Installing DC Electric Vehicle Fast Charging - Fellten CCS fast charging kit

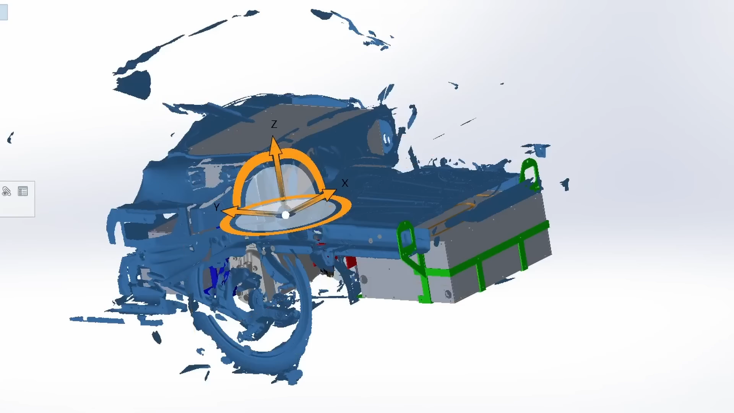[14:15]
need to re-scan it make sure i get some good measurements so i'm going to go ahead and hide that so the red piece is one that i already have this was to